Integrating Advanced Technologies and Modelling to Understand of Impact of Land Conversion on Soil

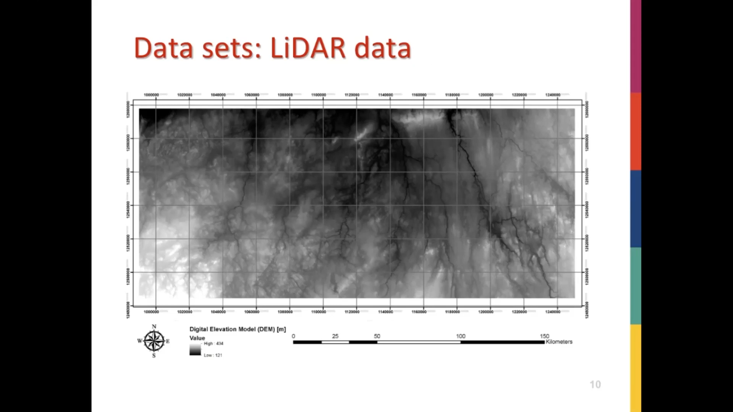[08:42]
We can clearly see the topographic features here. In the following, Rory will talk about a few detailed investigation we are working on with this remote sensing data. For the specific investigations, we have three main research topics or goals.